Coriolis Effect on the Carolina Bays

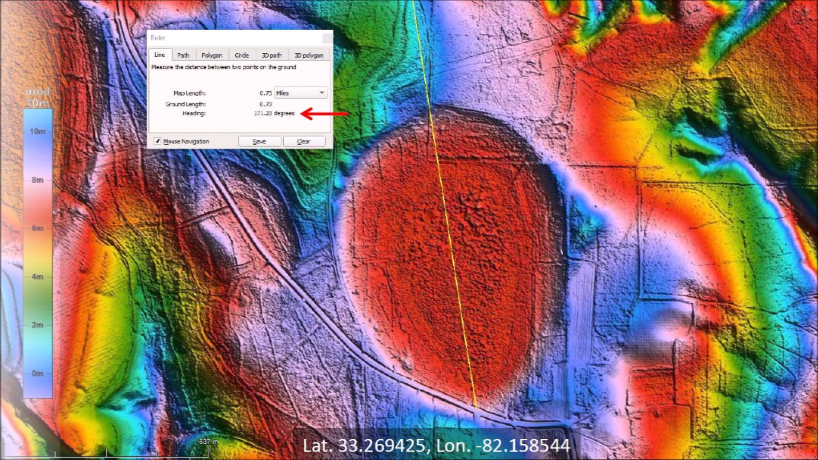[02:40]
Extending the major axis of the basin with a heading of 171 degrees takes us back very close to Saginaw Bay.
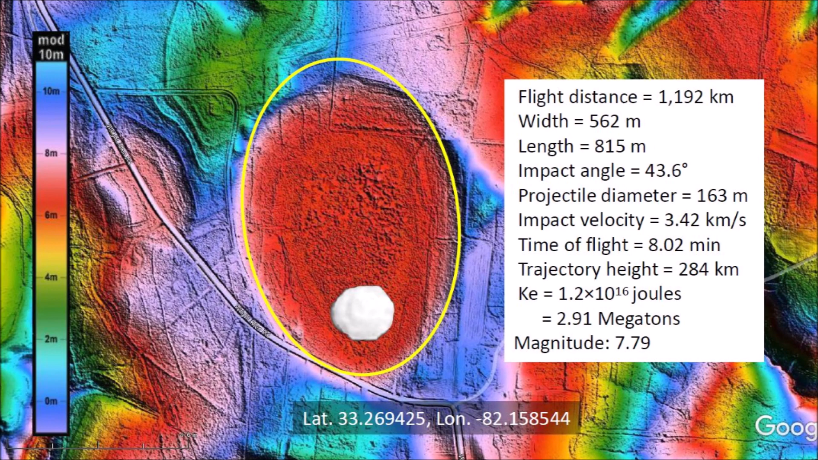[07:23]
The kinetic energy of the impact was equivalent to 2.9 megatons of TNT, which would have caused seismic vibrations of magnitude 7.79. If you have been paying attention,
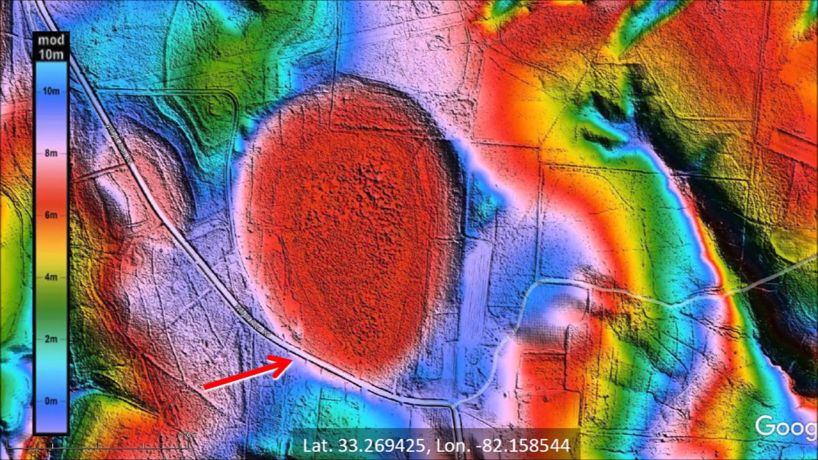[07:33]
you probably noticed that Wright Island Road goes right across the southern rim of this basin. We can see what this looks like by using Google Street View.